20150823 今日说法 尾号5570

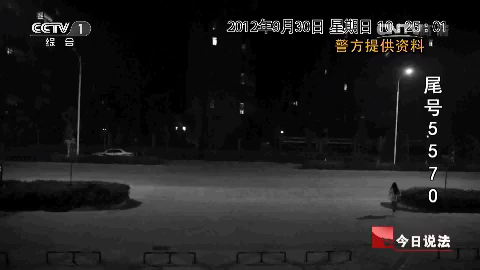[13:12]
监控录像中显示的时间是晚上10点25分这应该就是孙小梅他们打完麻将之后画面中孙小梅上了一辆出租车向新城区方向驶去了